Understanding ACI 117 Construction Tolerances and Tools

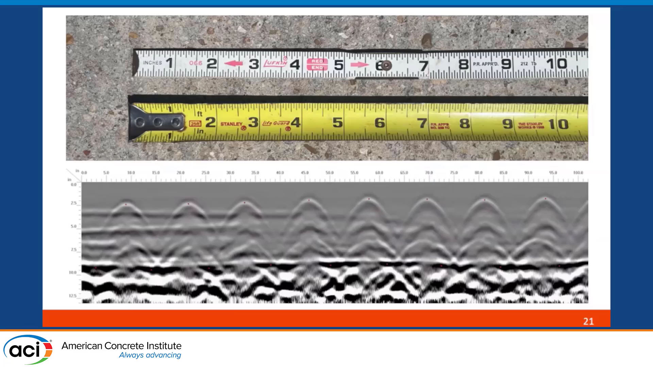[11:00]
So as basically your results are now, you know, essentially not with tape measure, but with NDT and basically calibration and stuff like that, where your accuracy essentially is certainly affected relative to what you could get with other devices. And so going back to taking that concept of, you know,